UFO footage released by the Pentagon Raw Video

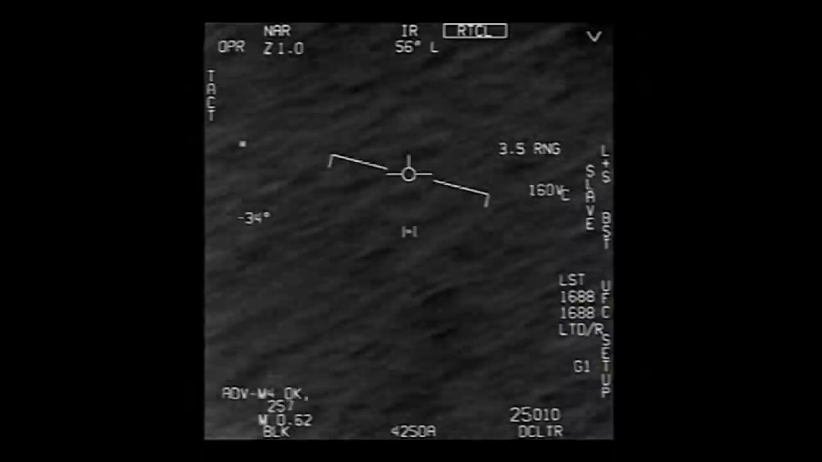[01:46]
. . . . . . . . . . . . . . . . . . . There's a whole fleet of them, look on the A.S.A. Oh my gosh!
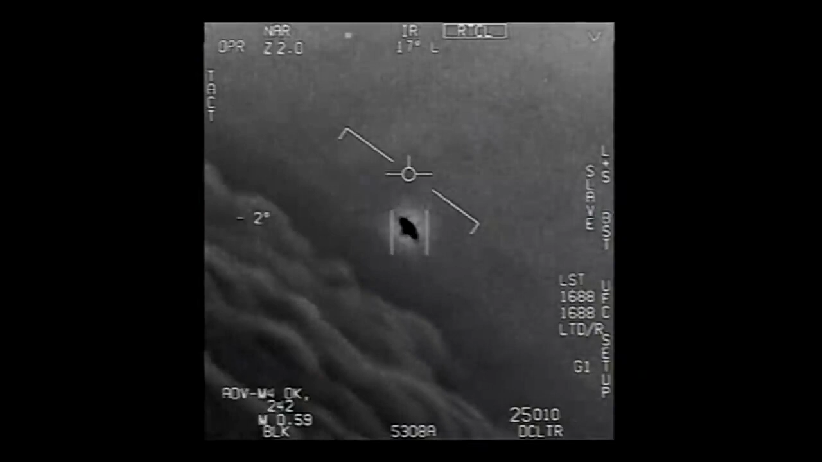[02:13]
That's not our L.S., though, is it? It's not the L.S., dude. Look at that thing! It's rotating.